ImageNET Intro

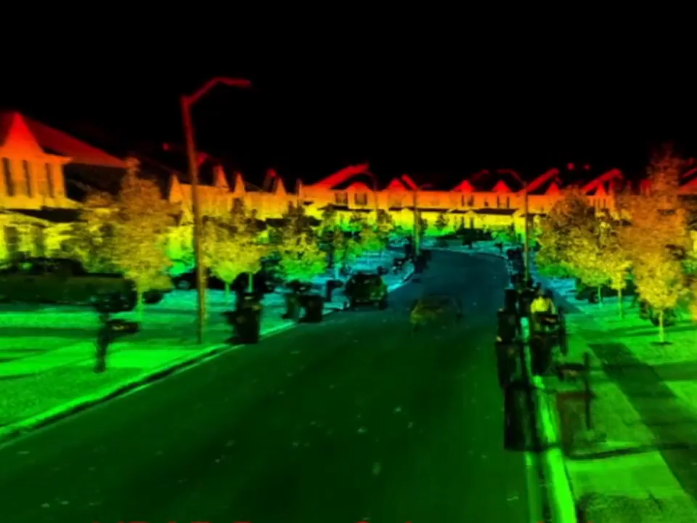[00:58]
accurate and realistic 3D models that can be used for simulation, training and situational awareness.